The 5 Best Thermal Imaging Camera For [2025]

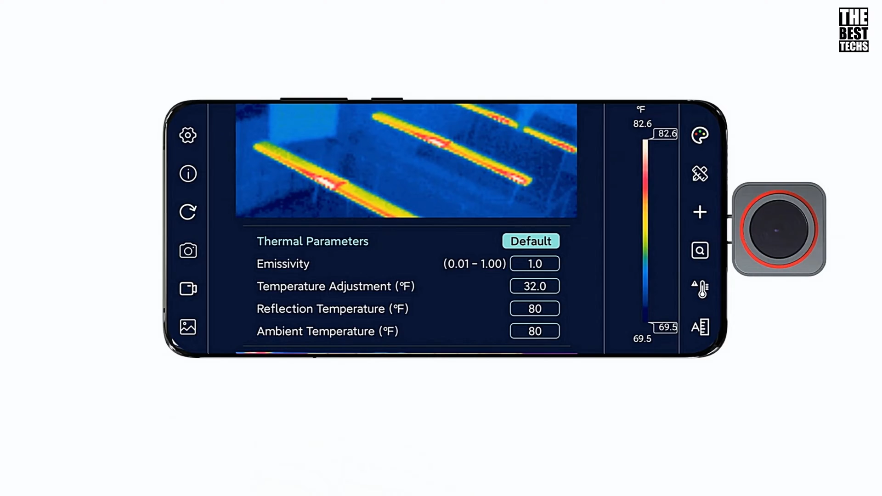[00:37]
On screen: scale top 82.6°F, scale bottom 69.5°F
Just plug it in, launch the app, and you're good to go.
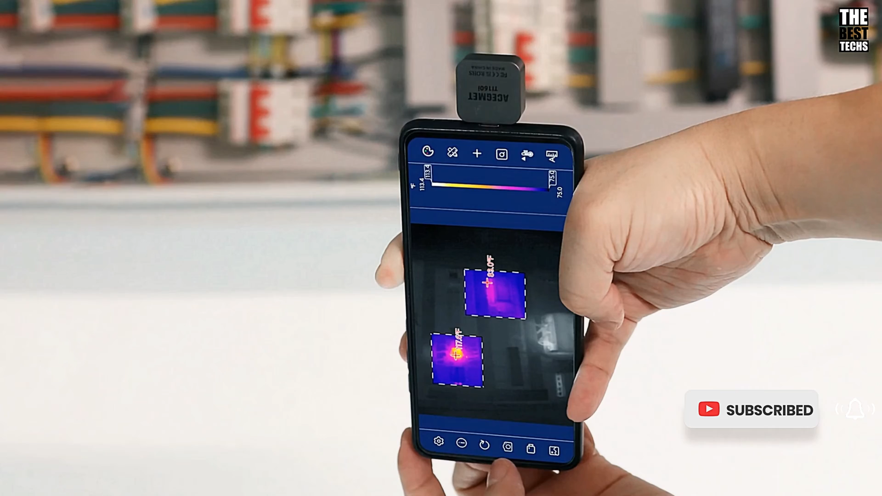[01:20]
It's packed with multifunctional thermal analysis tools to help you analyze, save, and share your findings with ease. This is a must-have for professionals in engineering, maintenance, and even outdoor exploration. Despite its advanced features, the Mile CTR 256i is incredibly compact and durable.
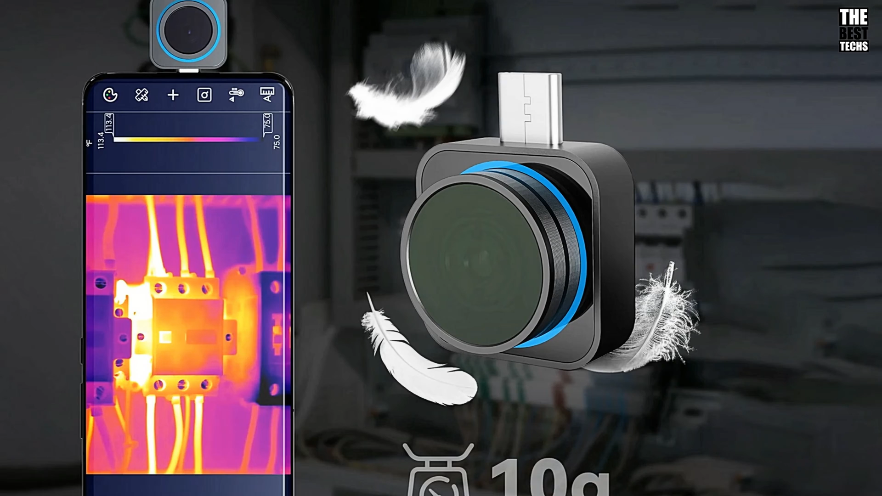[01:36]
The metal design not only looks great, but also ensures longevity.
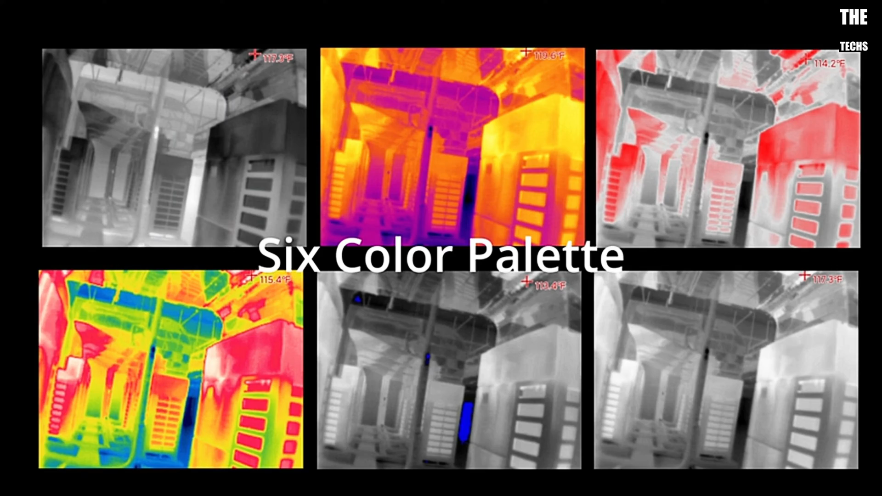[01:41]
It's small enough to carry anywhere, making it perfect for on-the-go use.
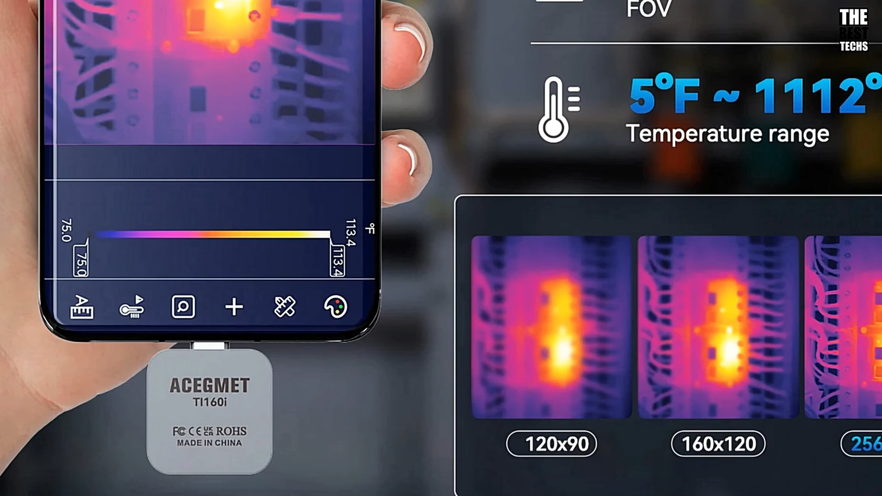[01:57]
On screen: scale top 113.4°F, scale bottom 75.0°F
With its high-resolution, smooth display, and multi-platform compatibility, it's a tool that delivers beyond expectations.
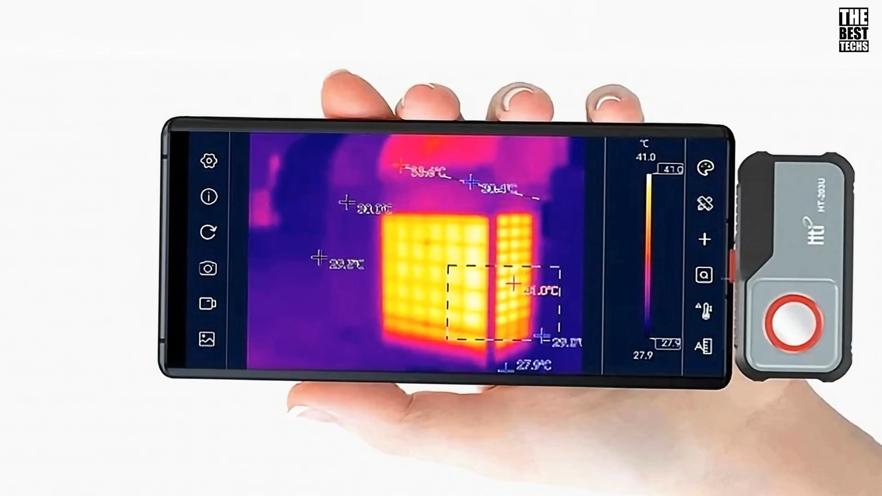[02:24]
On screen: scale top 41.0°C, scale bottom 27.9°C
The HTI HT203 U delivers a detailed 256x192
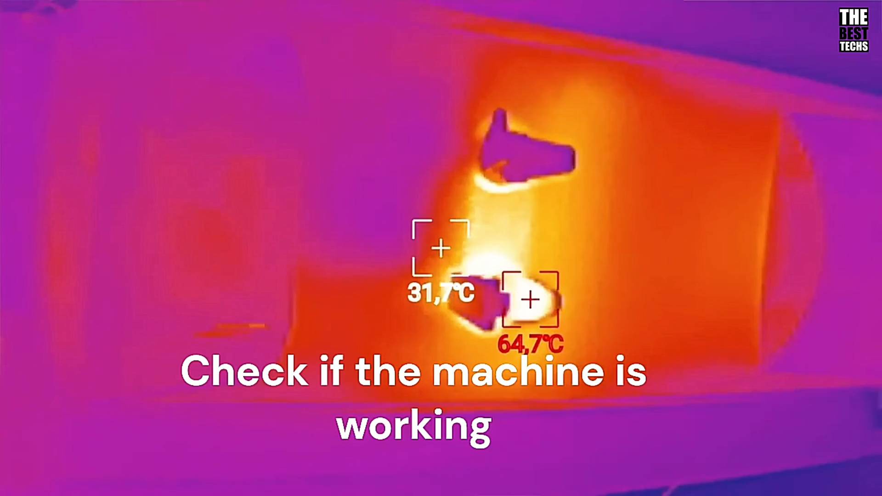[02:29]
pixel thermal image resolution which means you're able to see temperature variations with incredible clarity.
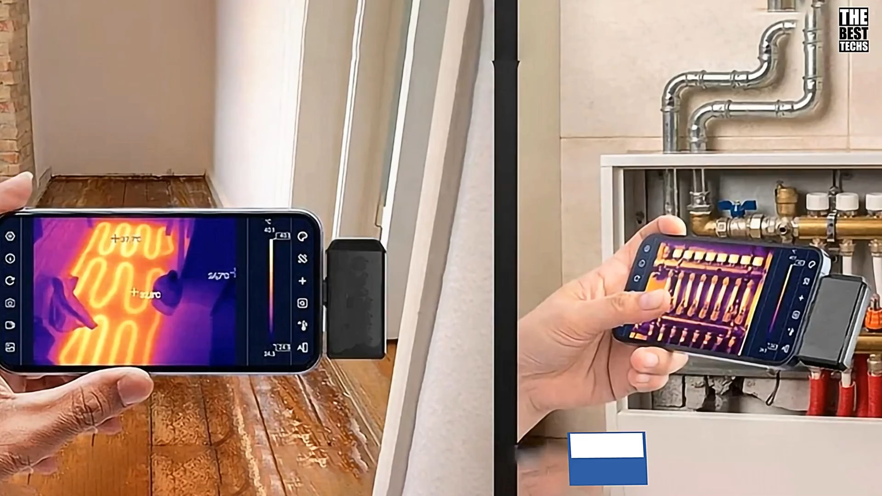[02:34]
Whether you're working on electrical repairs or assessing heat distribution,
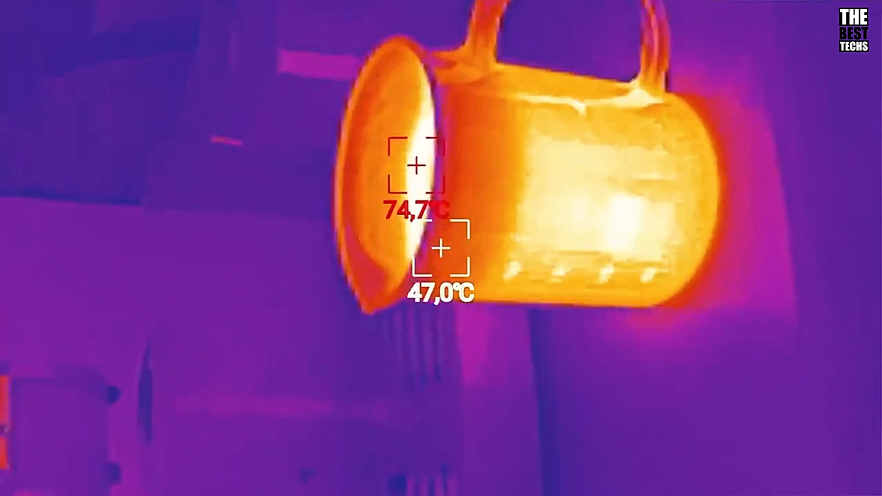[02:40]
this camera captures precise temperature readings every time. With a temperature range of minus 20 degrees Celsius to 550 degrees Celsius,
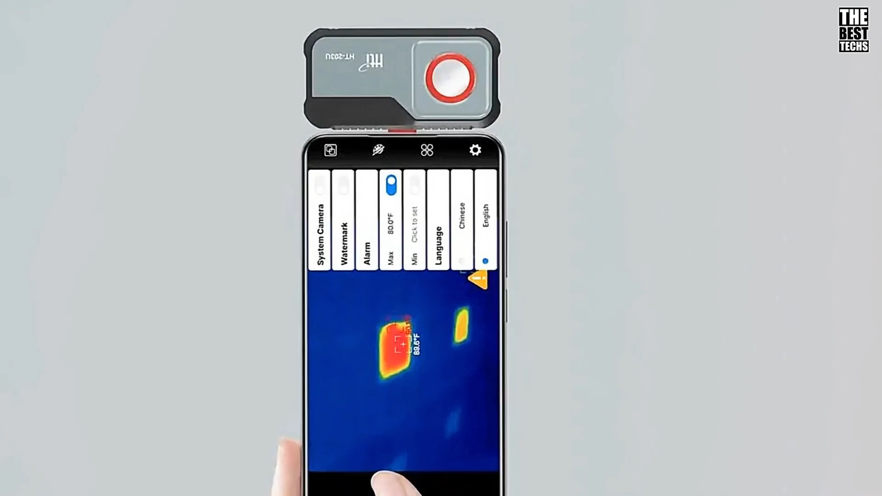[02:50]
this thermal imager can handle it all from freezing temperatures to extreme heat.
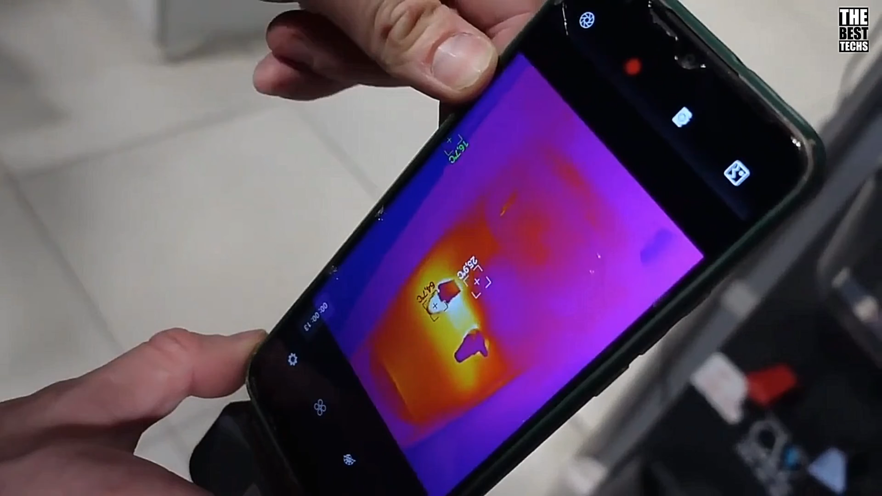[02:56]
It's built for versatility, covering a wide spectrum of applications.
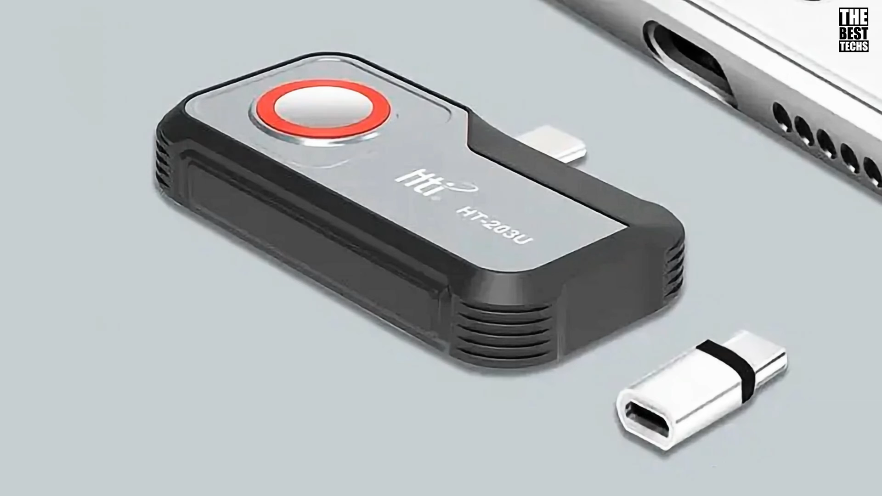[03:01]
One of the standout features is the 25 Hz frame rate for smooth, real-time thermal imaging. This device offers hot and cold spot tracking, as well as various measurement modes like center point, lines,
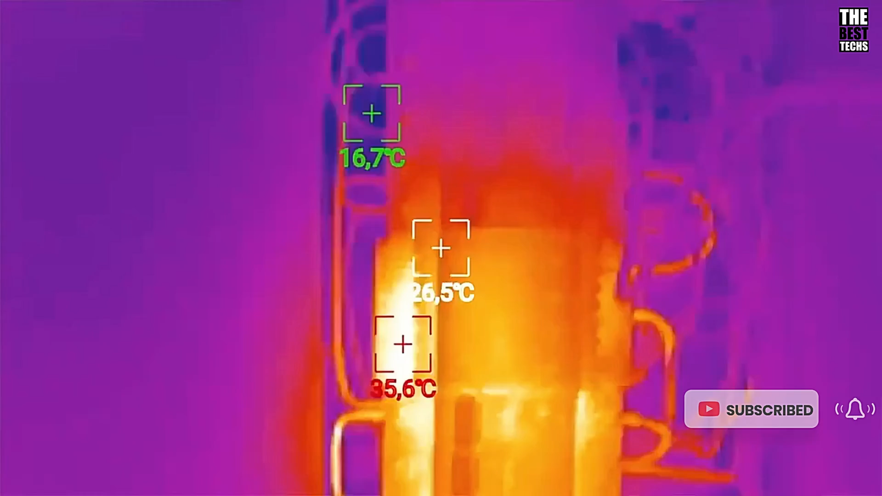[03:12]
and surfaces, making it ideal for everything from HVAC inspections to PCB repairs.
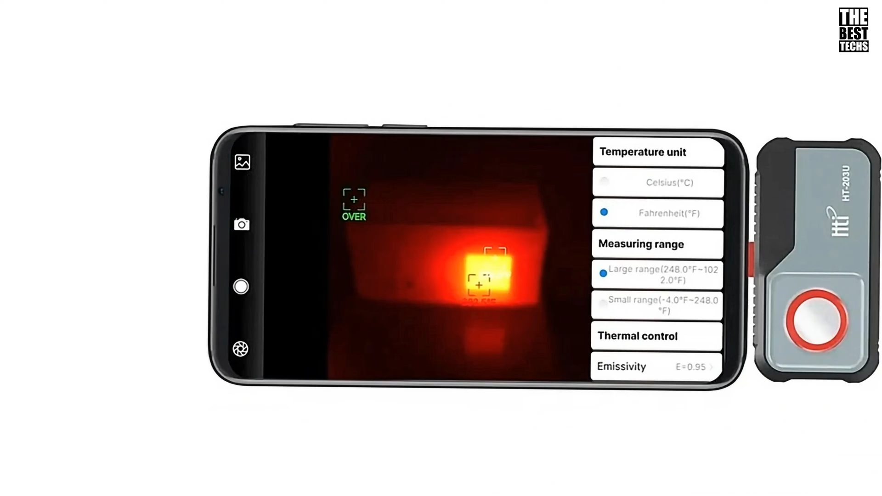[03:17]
Another great feature is the adjustable emissivity setting.
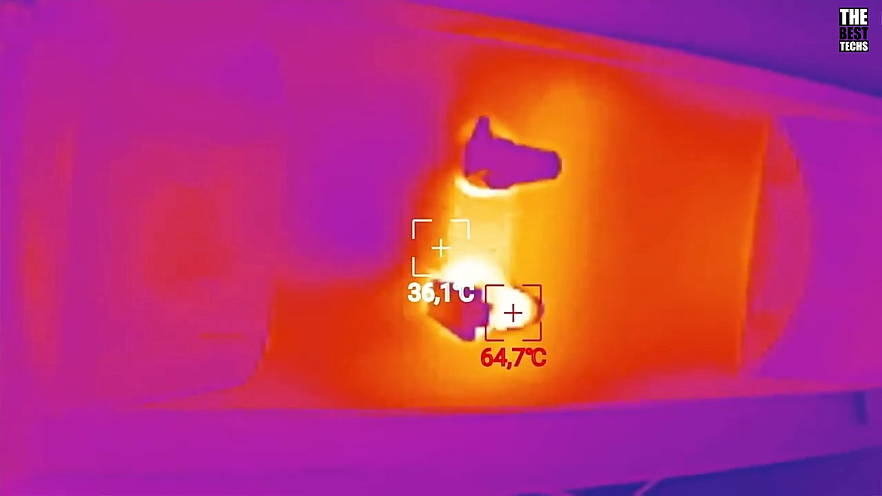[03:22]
On screen: spot 36.1°C, max 64.7°C
With a range from 0.1 to 1.0, you can customize it for different surfaces to get accurate readings in various environments,
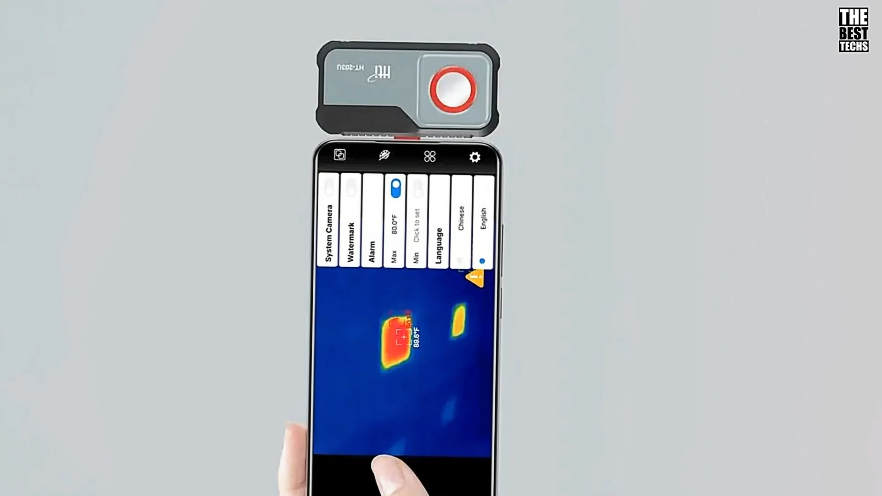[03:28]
enhancing the camera's adaptability.